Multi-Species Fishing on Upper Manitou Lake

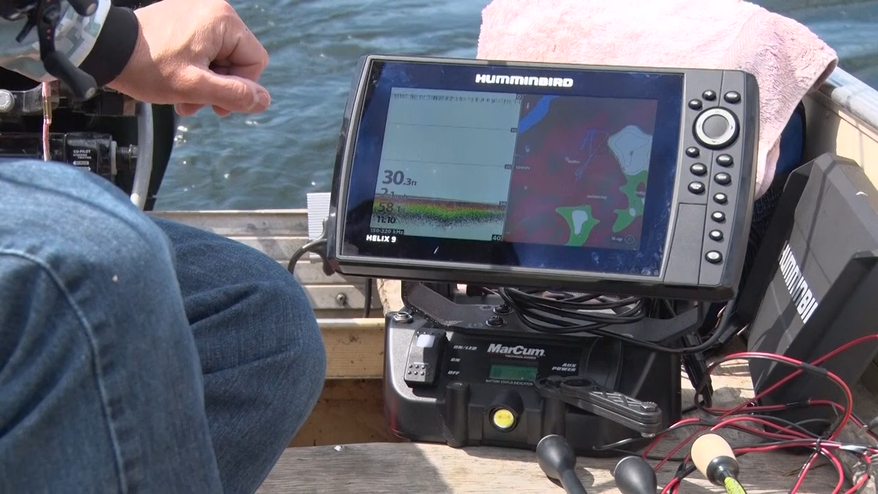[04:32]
On screen: depth 30.3 ft
whoo if you're planning and fishing on your own up here definitely want to bring your own electronics I got my markham lithium shuttle my fishing mount and put my helix 9 off of my boat on here and of course
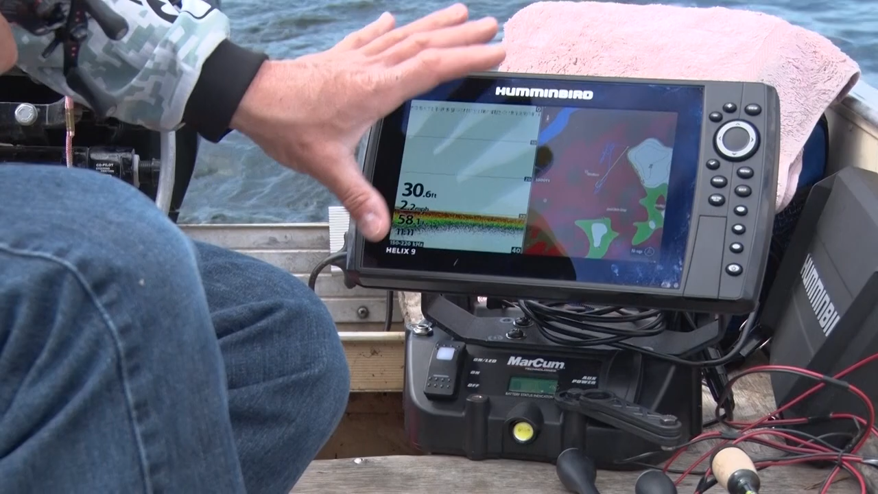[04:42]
On screen: depth 30.6 ft
the lake master chip for Ontario does have upper and lower Manitou lakes mapped so do the split screen you got
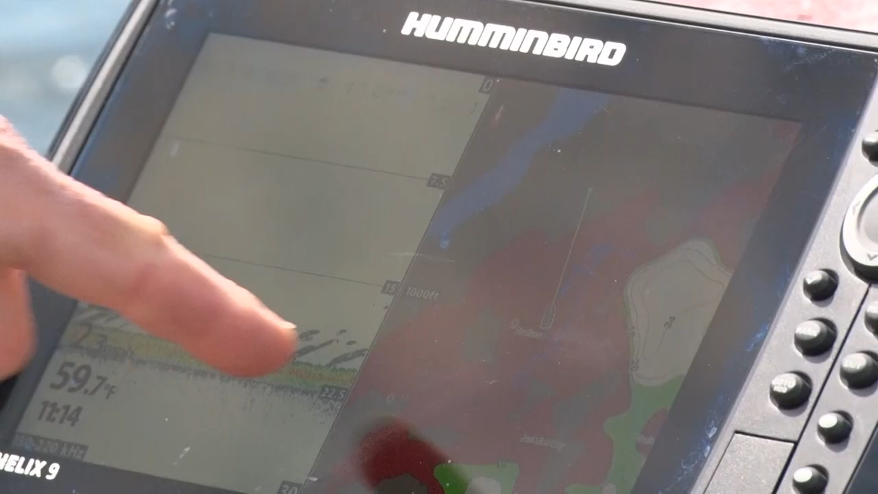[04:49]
a little sonar and you got your map definitely an advantage on a lake